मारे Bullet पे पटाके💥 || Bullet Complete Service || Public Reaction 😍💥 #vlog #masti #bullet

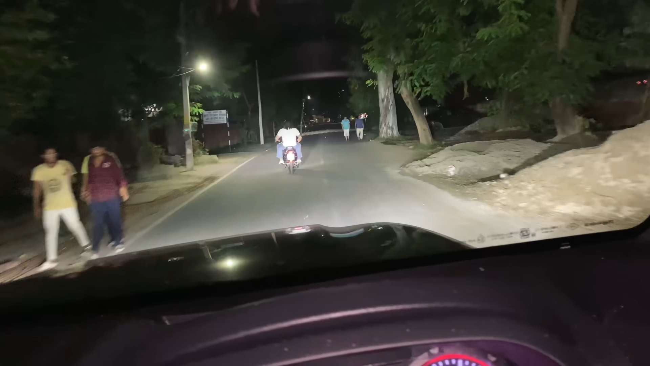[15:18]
चलावा गाड़ी अरे मैं गियर लाऊं था देखो भाई साहिल चल रहे आगे आगे और विशांत चल रहे पीछे देख लो भाई पूरा
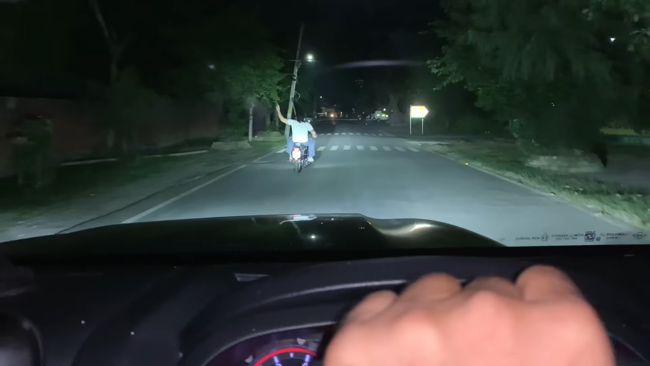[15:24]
लड़का
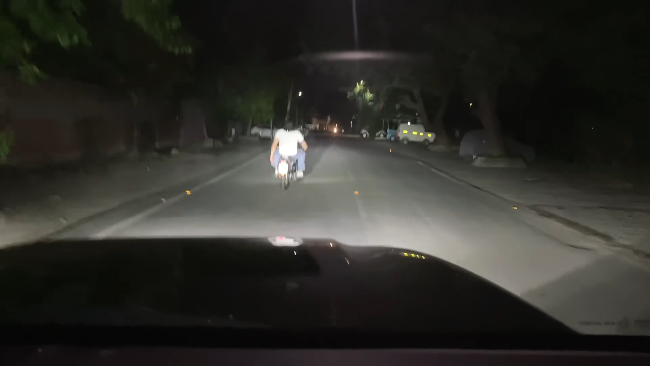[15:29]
है तो भाई छोरा लग गया तो बुलटे सुतरा है क्यों पूड़ी बुलट देख वहां साहिल तो पहुंच मिल गया किस पग अगला पग गया
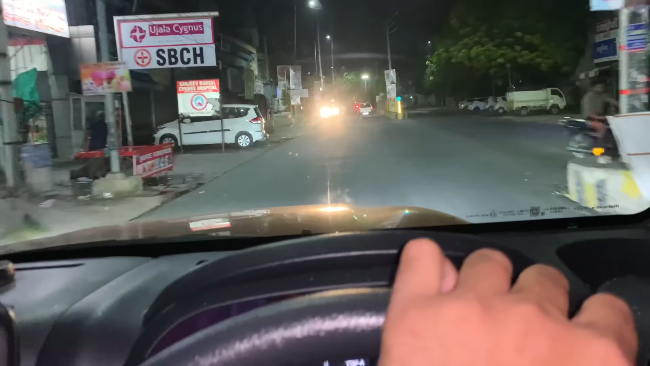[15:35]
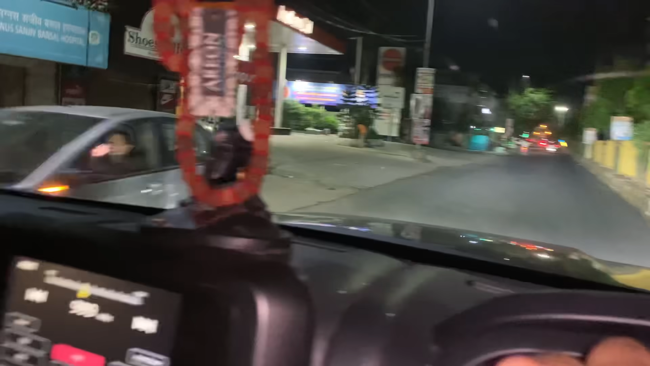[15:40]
अच्छा अगला गया भाई वो तो थर्ड है पुल पर साहिल रह गया पीछे मेरा की थी रह लिया भाई